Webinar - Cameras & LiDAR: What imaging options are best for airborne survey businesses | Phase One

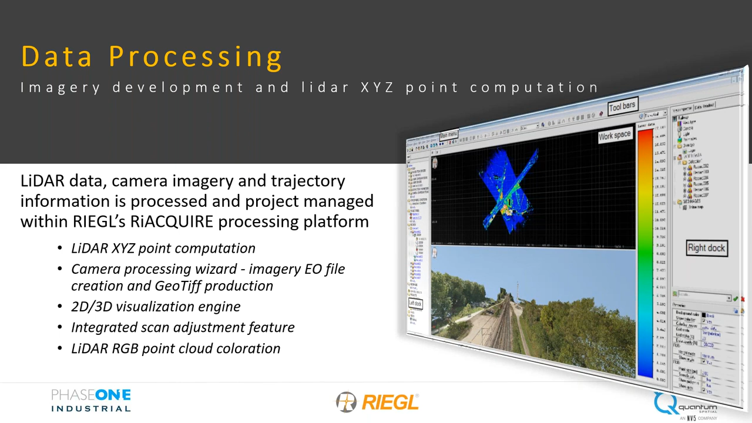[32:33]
at quantum his upcoming examples will showcase quantum's custom sensor solution the class system and its feature benefits to the corridor mapping segment this applies to powerline mapping
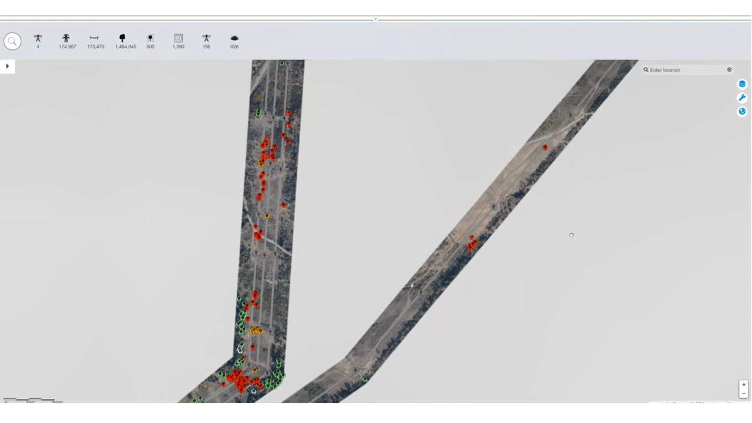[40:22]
some colorized point cloud data so we kind of
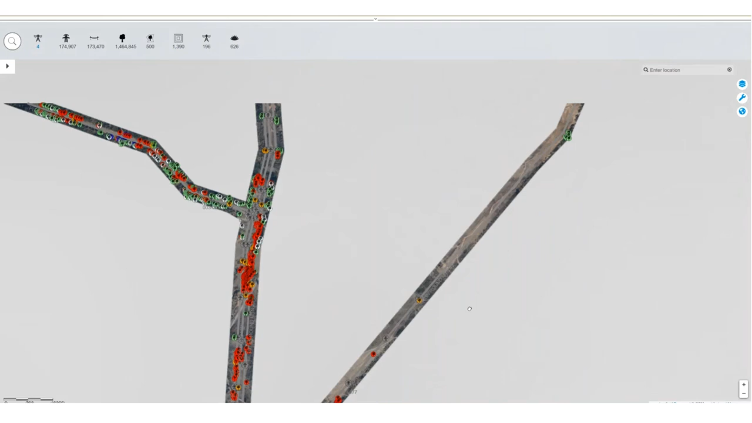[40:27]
thumb thumb through the data set here we'll click on this tower it'll bring up quickly on the left
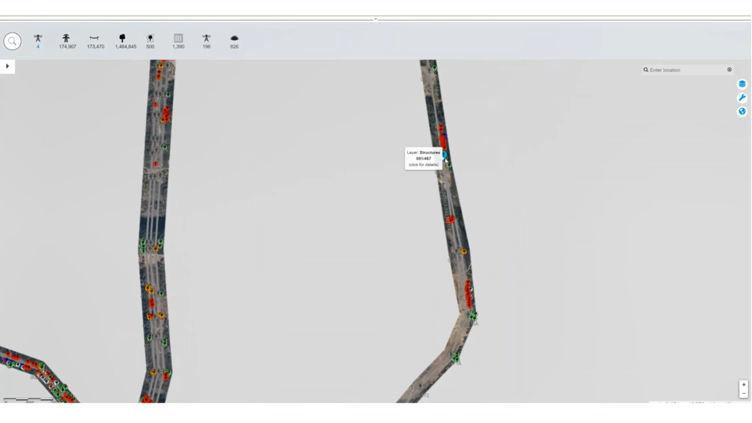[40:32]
you'll see some metadata flash click on the photo button and immediately boom uh we
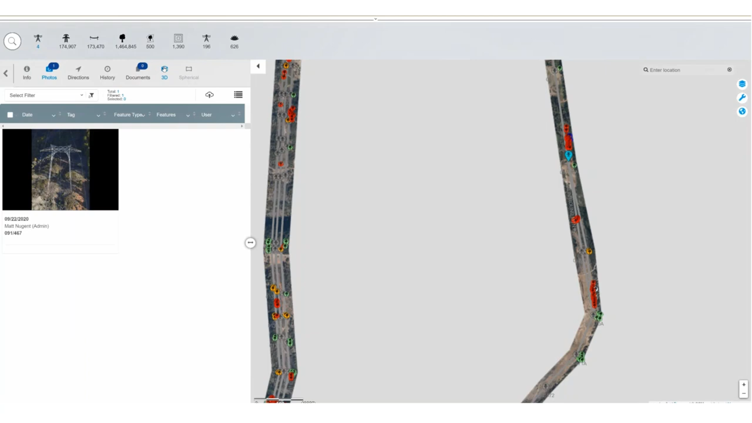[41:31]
now we'll look at the fun stuff you can click on the 3d point cloud what it's going to do is it quickly will render this particular structure um what i what i still find
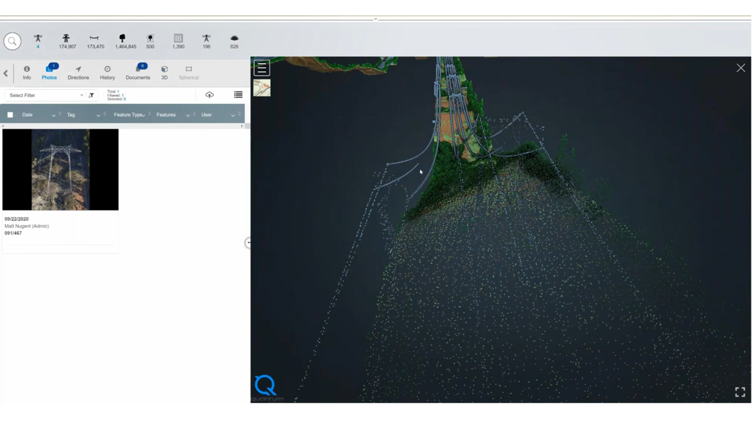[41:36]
really remarkable is not only has it loaded in this particular area of extent but
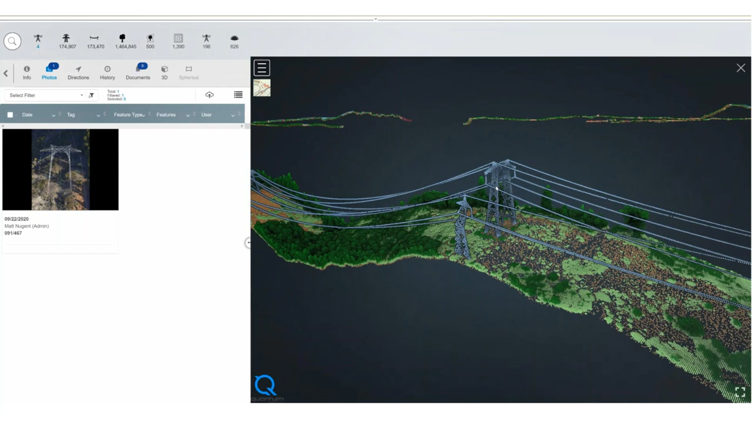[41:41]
as you'll see as i zoom out here you can actually see um it's it's loaded last entire project area so a pretty remarkable tool um to be
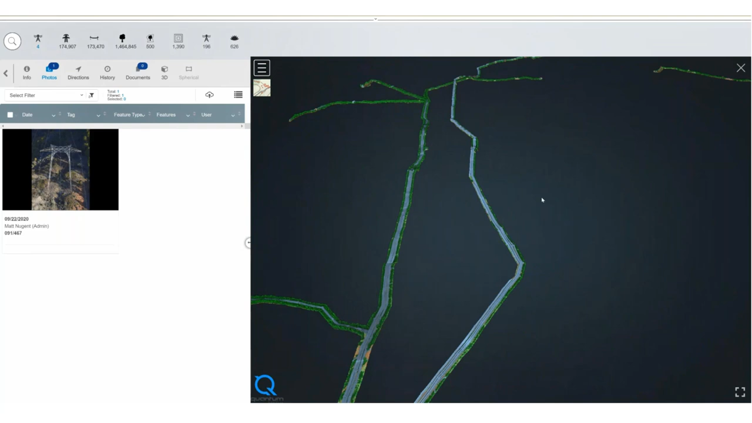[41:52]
able to do that so very quickly um anyway i just thought that was that was that's really fun so back in on this tower and i'll show you some particular tools that you can use within
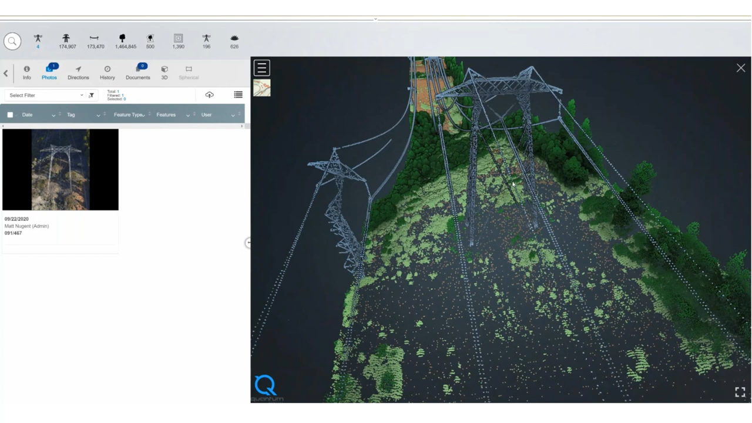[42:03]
insight to kind of gain more information on a particular area so click on this drop down and we'll show some tools here so in our little toolkit that we have configured here we have a simple sort of point-to-point distance measurement in the point cloud we can actually do area measurements as well do volumetric assessments and then if you needed to do some sort of a height profile you can actually pull up different location to location build out a profile you quickly save and again make part of a work order here are the different classification schemes
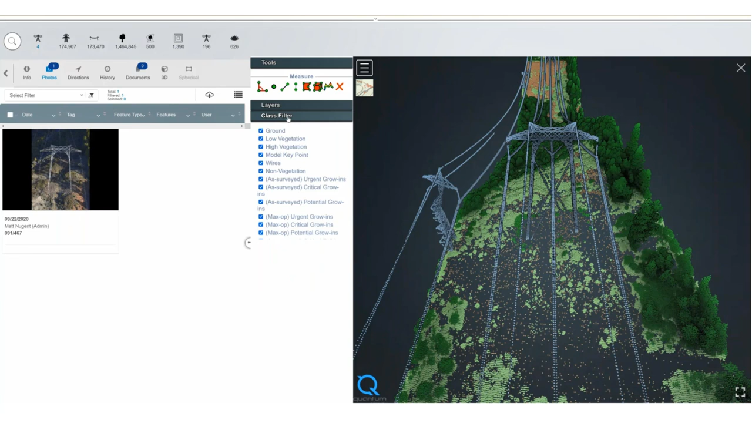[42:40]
for this particular project all these can be quickly toggled on or toggled off so you can kind of zoom in there's a lot of information uh obviously embedded so you can turn things on and off again higher overview of layers so you can kind of turn different on and you can see turn the lighter off turn it back on uh very
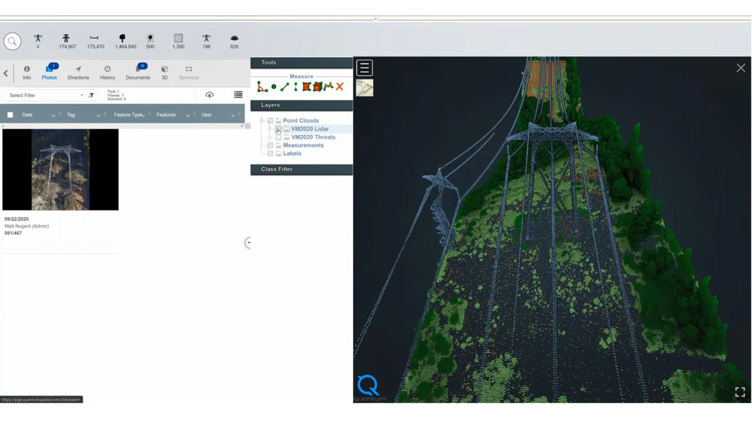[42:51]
quickly and seamless so um that's just a quick tour um and again this is a this is something i think quantum uh matt and his team have done an amazing job with so if you need more information
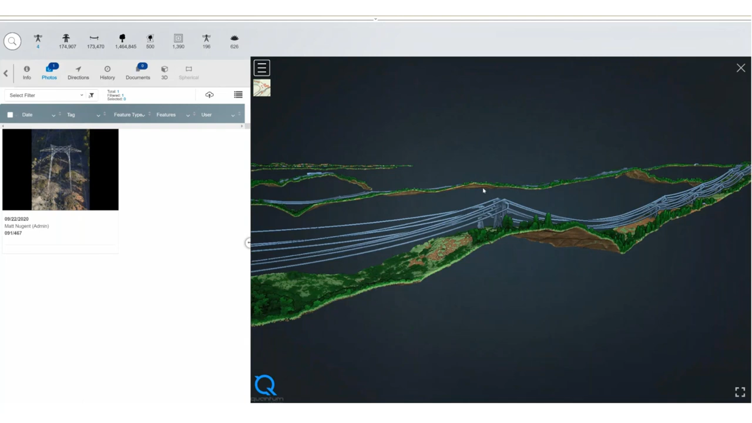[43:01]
about uh insight in particular he'll be happy to to work with you uh to kind of recap uh this project again i've talked about the number